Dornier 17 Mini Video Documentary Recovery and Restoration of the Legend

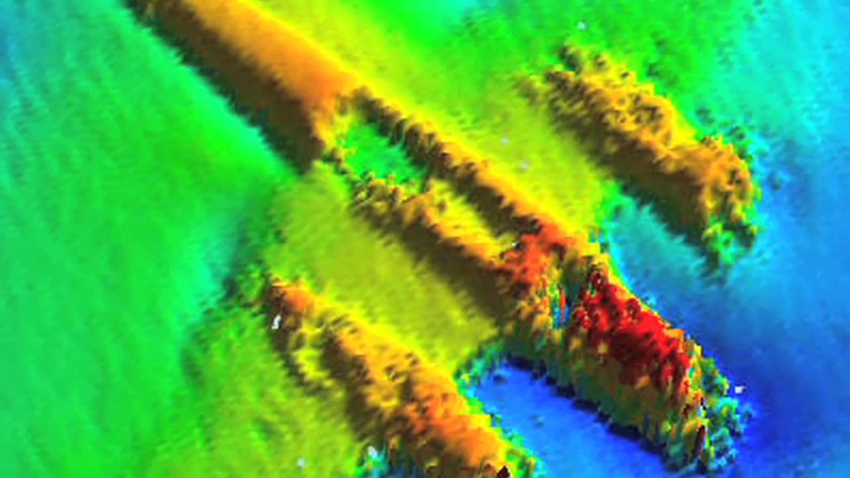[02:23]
quite stark detail because of the sonar maps that emerged.
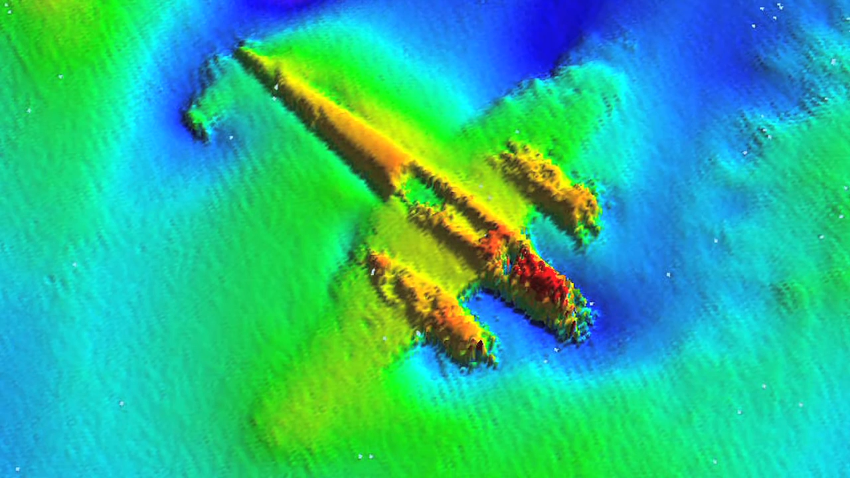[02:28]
I cannot stress to you how important this aeroplane is. I mean it's a missing link in our collection.